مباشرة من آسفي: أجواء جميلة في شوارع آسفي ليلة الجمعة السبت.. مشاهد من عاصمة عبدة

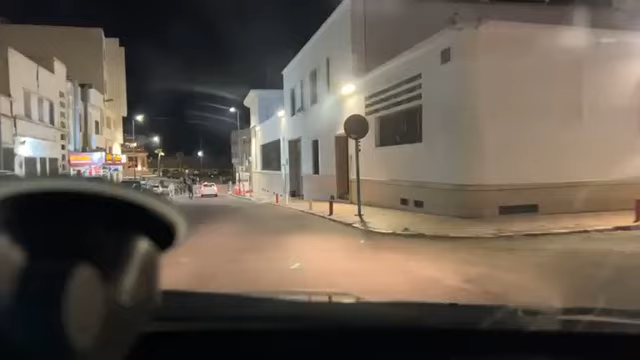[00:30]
استقلال هنا بمدينة آسفي في إطار واحد.
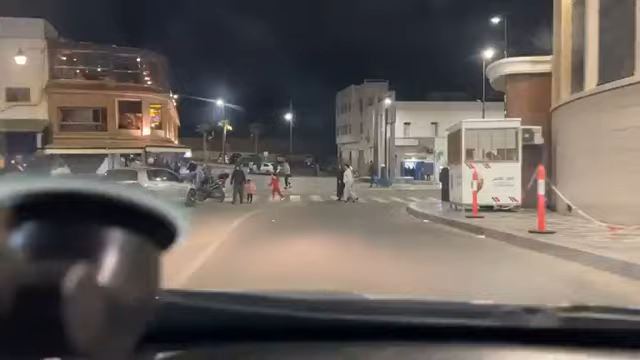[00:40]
نقول لكم الأجواء الليلية بحاضرة المحيط.
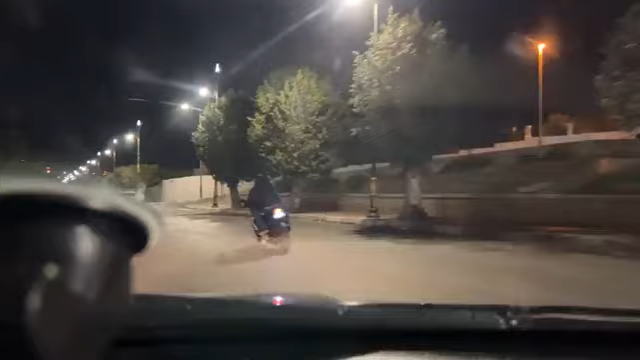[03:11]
نحن اليوم جد سعداء بهذه الإنارة بعد اللي كاينه في مدينة آسفي على مستوى الشوارع هذه.